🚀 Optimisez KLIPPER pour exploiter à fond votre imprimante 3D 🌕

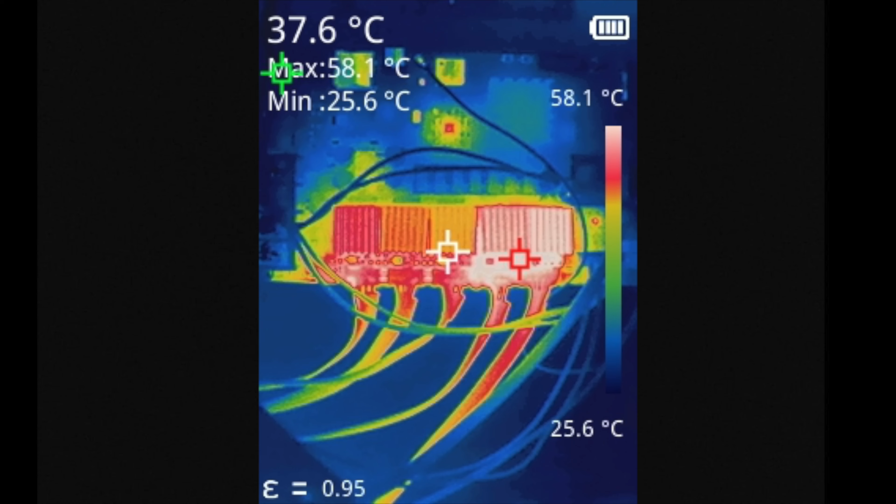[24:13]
On screen: spot 37.6°C, max 58.1°C, min 25.6°C, scale top 58.1°C, scale bottom 25.6°C
ça m'indiquait environ 58 degrés ce qui me paraissait quand même assez élevé du coup j'ai décidé de fabriquer un petit tunnel qui permet d'orienter l'air des ventilateurs directement sur les drivers
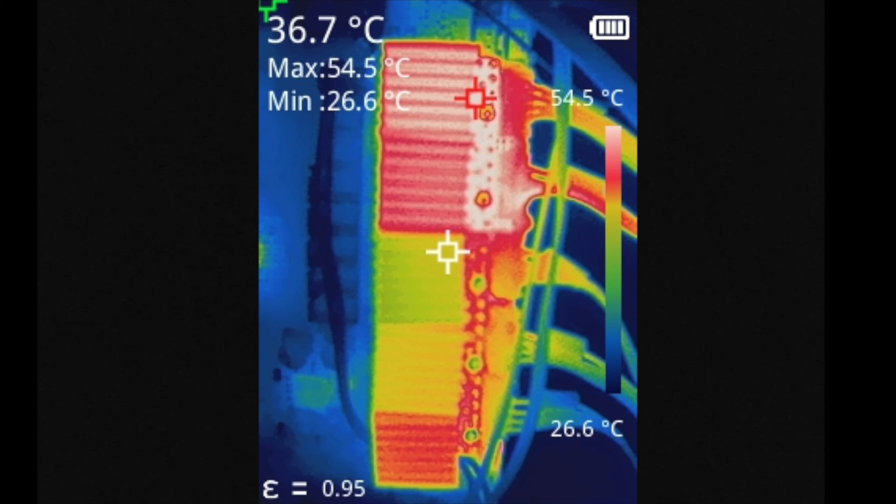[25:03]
On screen: spot 36.7°C, max 54.5°C, min 26.6°C, scale top 54.5°C, scale bottom 26.6°C
observé déjà une baisse de 4 degrés environ sur la température des drivers j'avais encore rien fait à ce niveau là simplement fixer la nouvelle alimentation à 24 volts une fois couplé
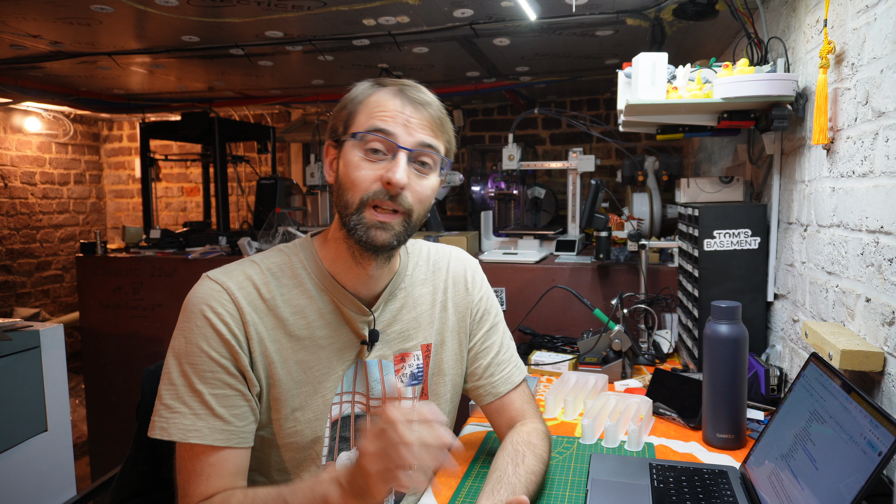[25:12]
avec le tunnel pour les ventilateurs ça m'a permis
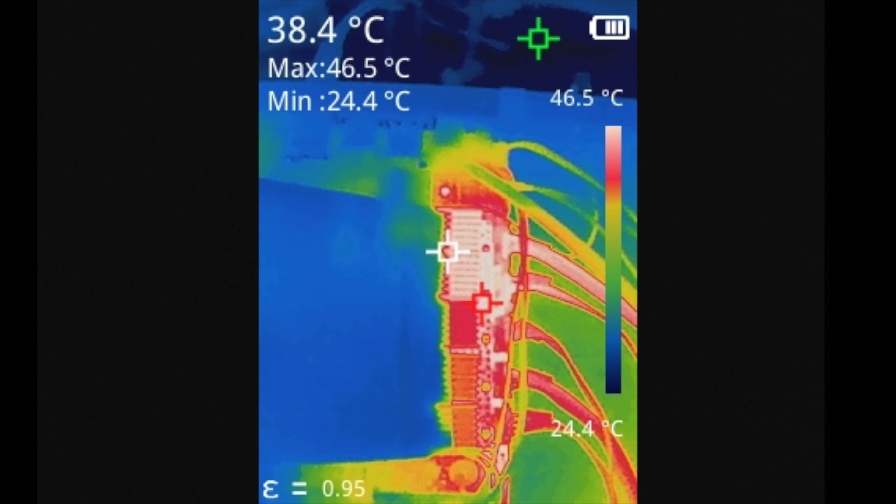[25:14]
On screen: spot 38.4°C, max 46.5°C, min 24.4°C, scale top 46.5°C, scale bottom 24.4°C
d'abaisser la température à environ 46,5 degrés donc une nette différence par rapport à avant malgré tout ça n'a pas suffi et cette baisse de température n'a pas aidé à atteindre les accélérations qui sont donc mentionnées pour